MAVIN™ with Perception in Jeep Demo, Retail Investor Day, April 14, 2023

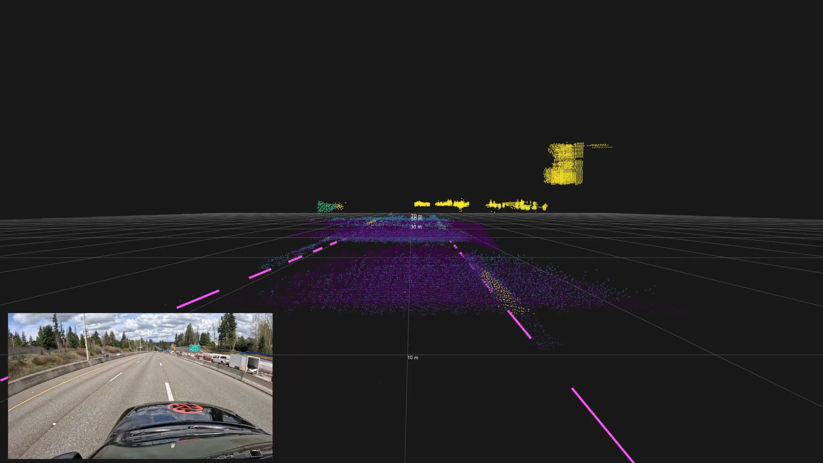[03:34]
So what you see here now is the output of the lane detection. The third feature which we provide is the object tracking.
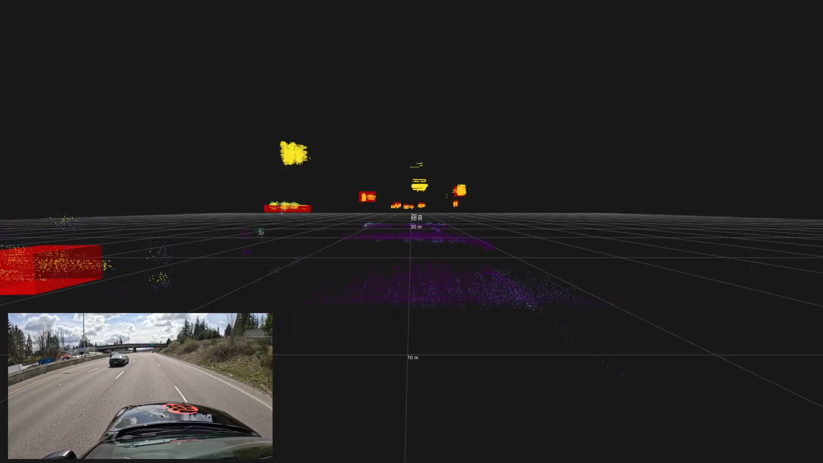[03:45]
So here you can see the red boxes around the objects.
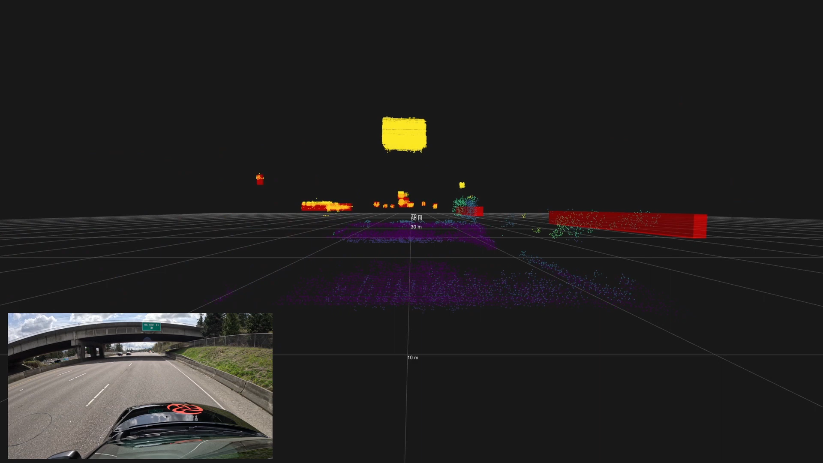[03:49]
We are tracking the state of the object. So that means we get the position of the object, the dimensions of the object,
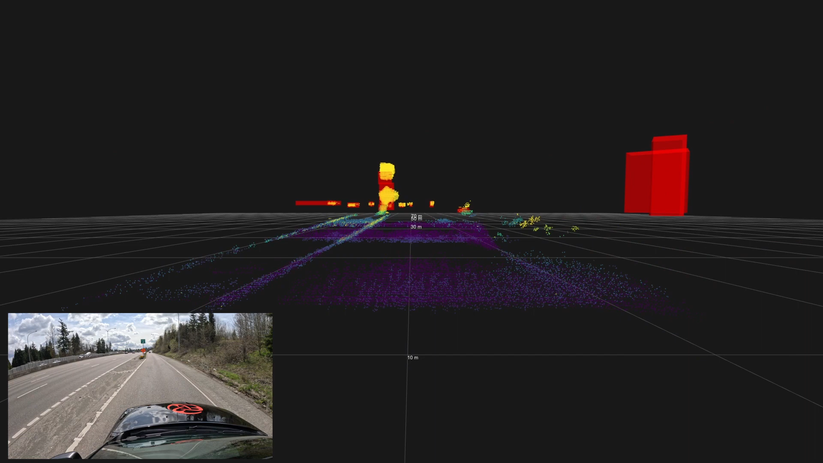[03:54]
the velocity and the orientation for example.
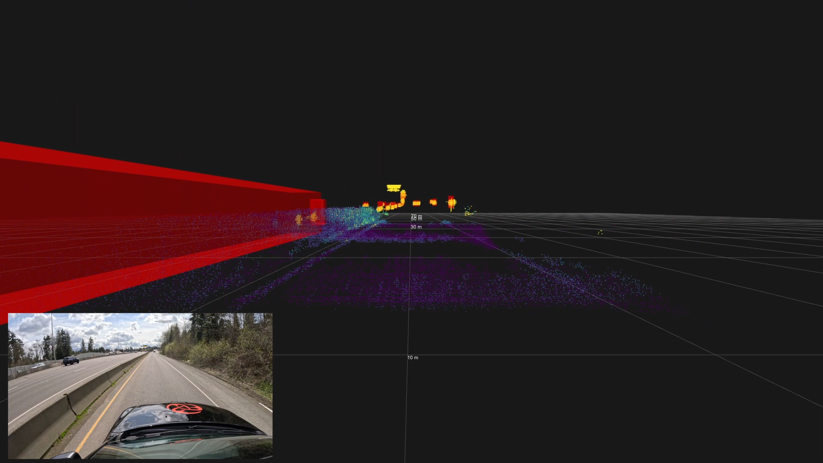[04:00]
This allows the autonomous system in the end to predict the behavior of the objects and to decide what to do.
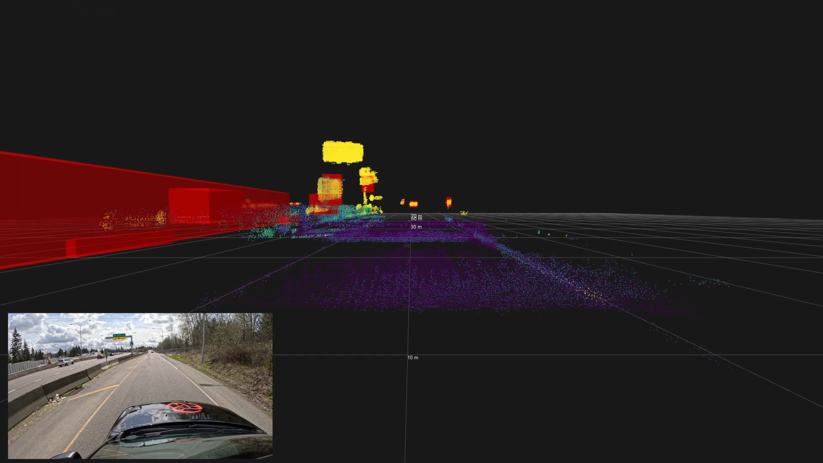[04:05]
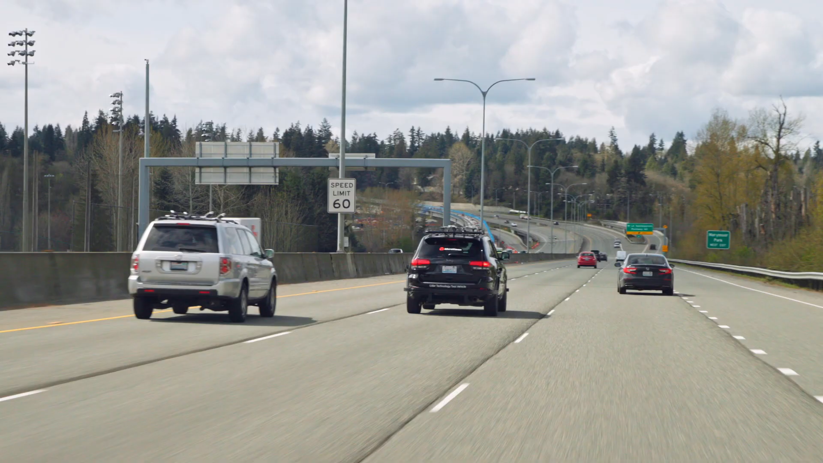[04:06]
One additional feature of the Maven is the smart pulsing.
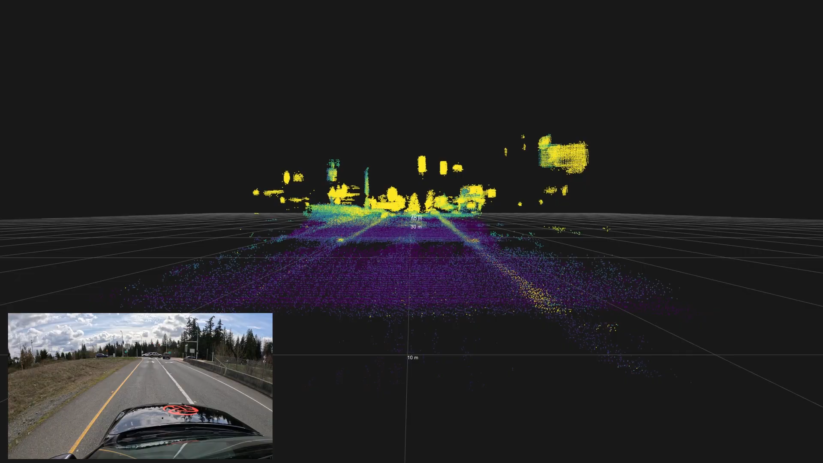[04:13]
The smart pulsing means our sensor is capable to emit a certain amount of energy.
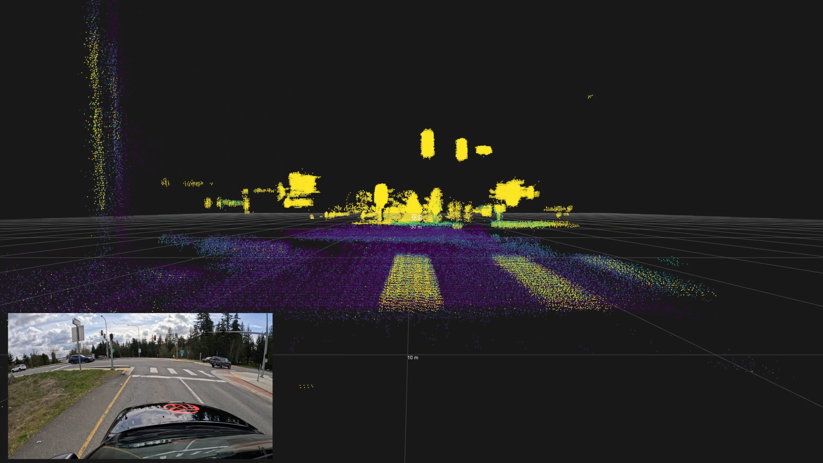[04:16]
With the smart pulsing we can decide where we want to focus the energy.
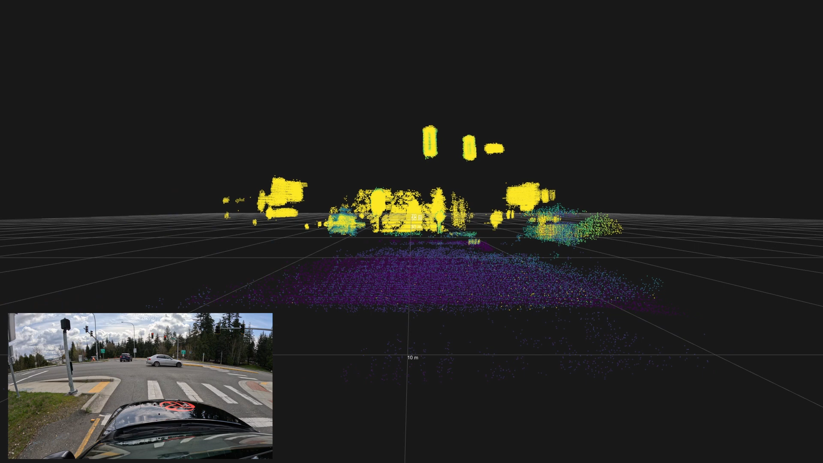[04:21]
So for example if we know on the highway what is the most important thing. It's what happened in front of the car. So we can emit in that area more energy than for example in three meters height above the car since it's not important.